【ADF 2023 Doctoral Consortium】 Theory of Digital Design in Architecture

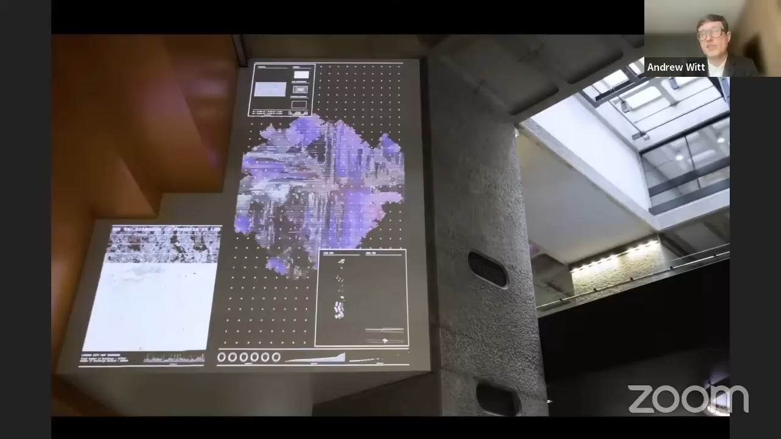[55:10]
This bot is scanning the million buildings of central London and reorganizing them into a mapped taxonomy of formal similarity.